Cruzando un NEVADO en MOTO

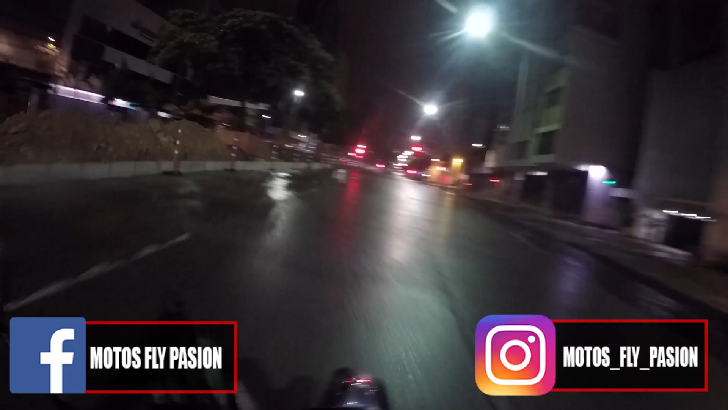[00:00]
¡Ey, lo quieres! Son como las 4:30 de la mañana. Ya debería haber llegado al punto de encuentro. Pero es que amarrar tantas cosas se nos hace complicado. Ya vamos a encontrarnos con la gente. La ciudad está sola.